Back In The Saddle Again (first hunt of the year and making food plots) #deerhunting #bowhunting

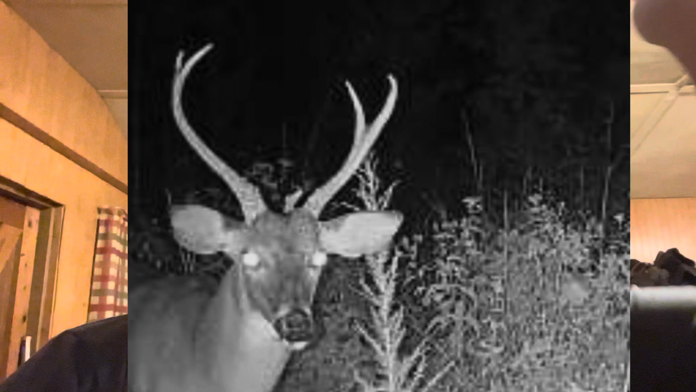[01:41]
It looks like a horn growing up out of the middle of his head. He's probably a 3-4-year-old 4-point. He just don't have any brow times or whatever. He just grows straight up. So if he shows up, he's definitely going to be taken out of the herd.